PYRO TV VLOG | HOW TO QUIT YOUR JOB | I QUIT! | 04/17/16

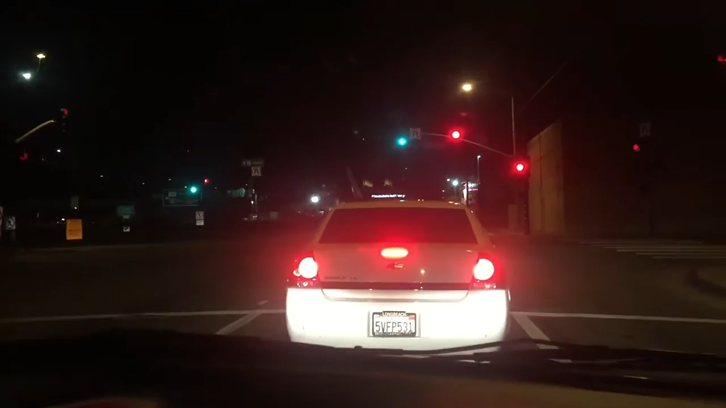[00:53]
He's still going on wrong. Oh, Diddy's right there. I see right there. Oh, he's going forward.
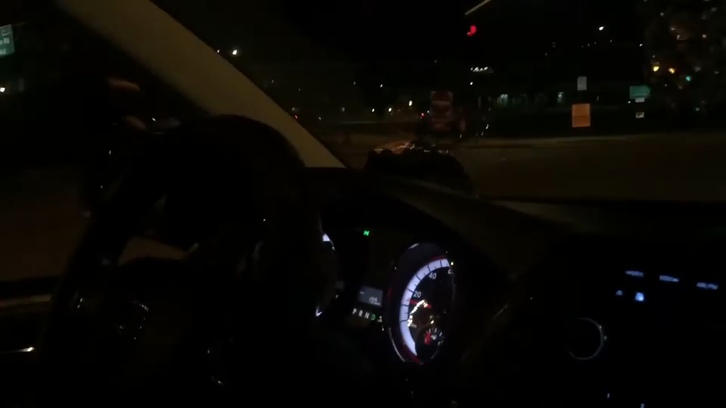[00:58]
Oh, nigga, you're in the wrong lane, you idiot. All right, yo, this is... Wow, this...
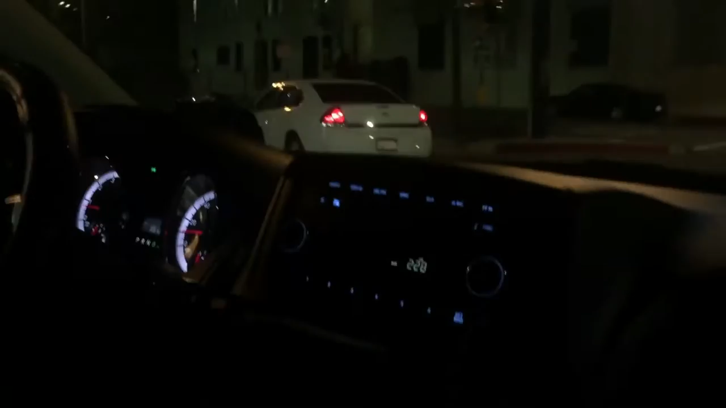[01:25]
This is good. Let me get one of those cakes. Oh, no, he going the right way. He just kidding. Nigga, how many times you gonna drop your phone?
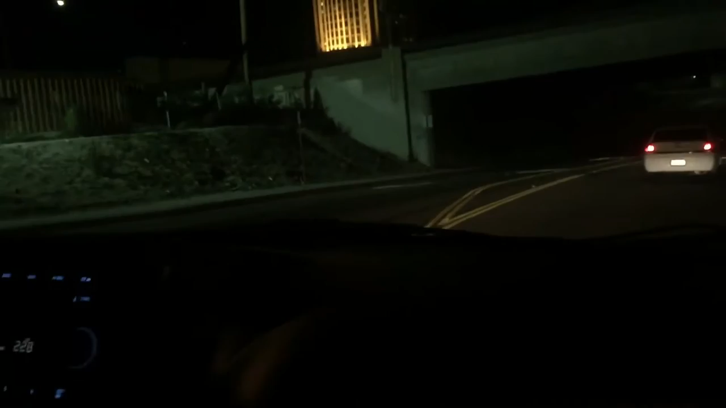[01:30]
My phone been gone, though. Okay, then. Shit, cold, man. Fuck. Shit. Man, you a baby. Hey, you too big, nigga. My skin tender, nigga. That's just...
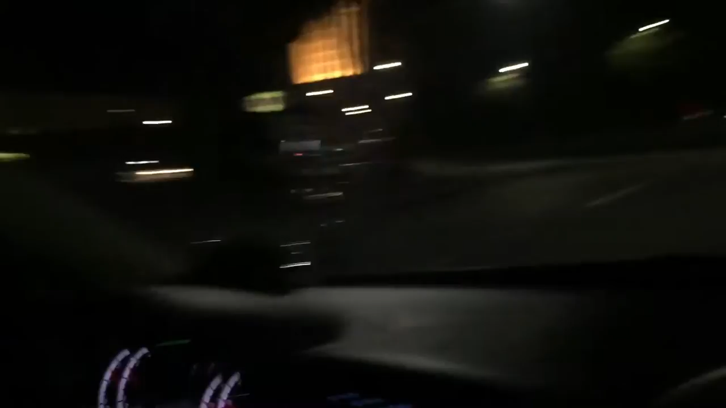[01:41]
The darker you are, the colder you get. Oh, I never been to this Denny's. Okay. New Denny's okay. Alert. New Denny's, baby.
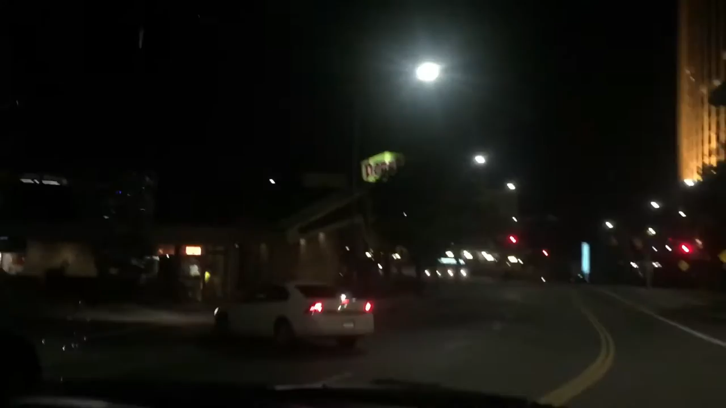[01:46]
New Denny's alert. YouTube, we've never been to this Denny's. This is a new Denny's.